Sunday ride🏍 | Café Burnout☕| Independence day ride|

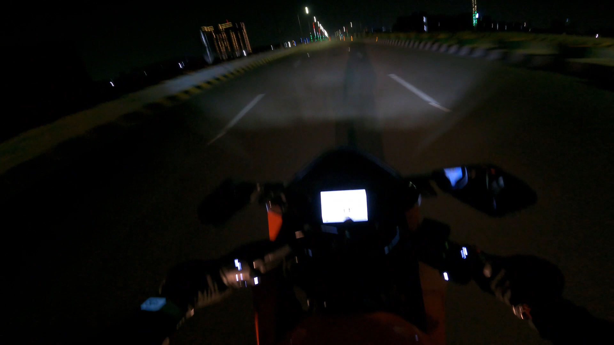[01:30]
तो फिलहाल इस वीडियो को यही बंद करते हैं और सनराइज़ होने के बाद मैं स्टार्ट करता हूँ, ठीक है, चलो।
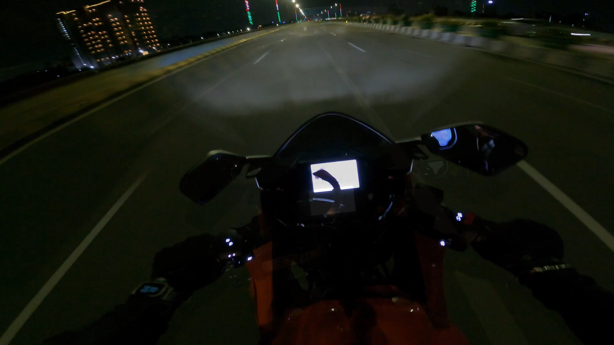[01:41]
तो गाइस, सनराइज़ तो हुआ है नहीं, बट मैं एम्स के पास पहुँच चुका हूँ, यहाँ मैंने मैप चला रखा है, और टाइम हो रहा है 4:39,